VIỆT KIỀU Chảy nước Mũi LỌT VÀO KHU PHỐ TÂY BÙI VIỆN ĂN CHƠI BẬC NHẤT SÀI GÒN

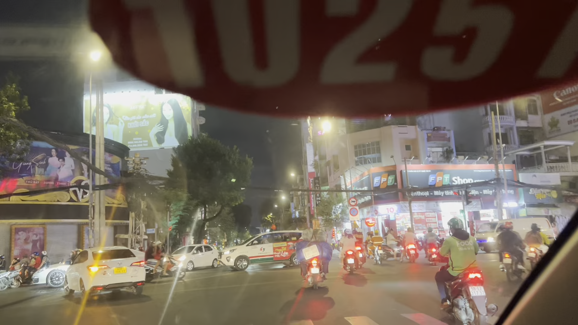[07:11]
Lão vô mới được. À, Sài Gòn về đêm cái là bắt đầu vậy đó. Xe cộ đèn đốm tối bụi thôi.